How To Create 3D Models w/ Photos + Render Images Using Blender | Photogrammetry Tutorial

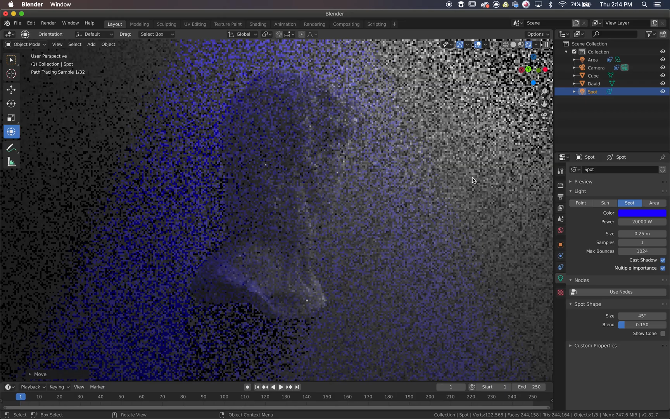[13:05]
as we move around it it's almost impossible to tell what's going on but then in this view you can